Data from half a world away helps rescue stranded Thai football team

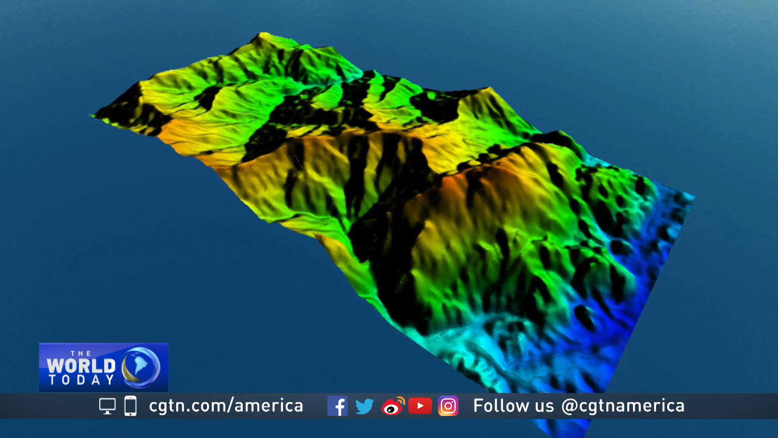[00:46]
and different wavelengths to produce super high-resolution three-dimensional maps that are used during disasters and for lots of other applications.